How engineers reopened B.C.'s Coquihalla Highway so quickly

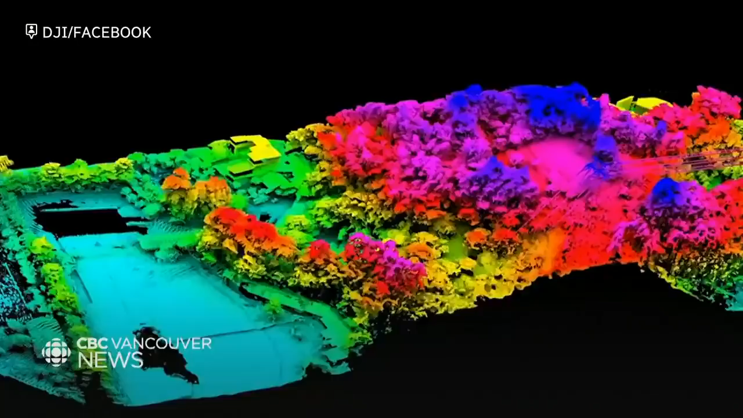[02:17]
And then the reflection of what comes back from the ground is gathered in the device in the scanner.
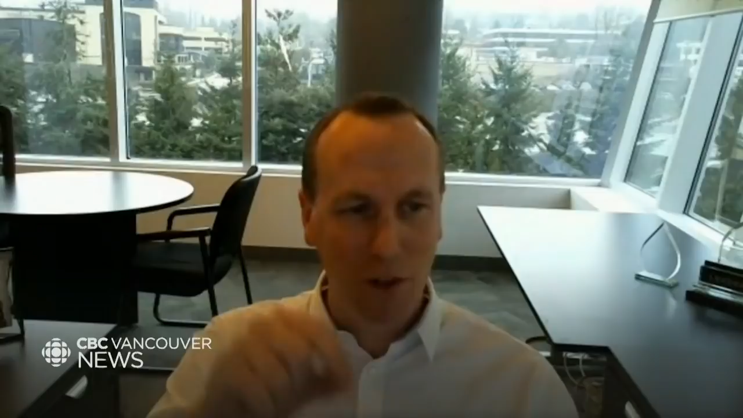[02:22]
And then it records all those, you know, millions and millions of data points that it collects through the lasers.
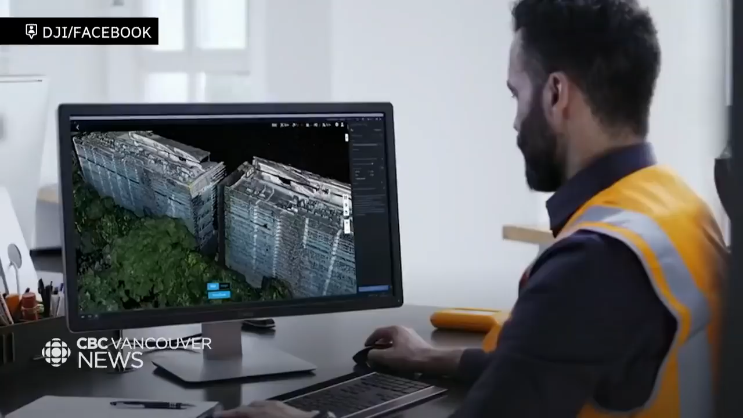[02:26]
And then that information can quickly be transferred to a design team that's sitting off-site to then use it
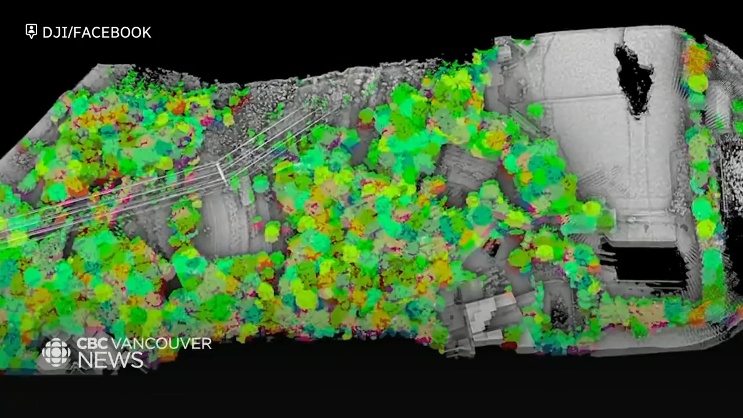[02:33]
and develop plans and drawings for any remediation work that has to be performed.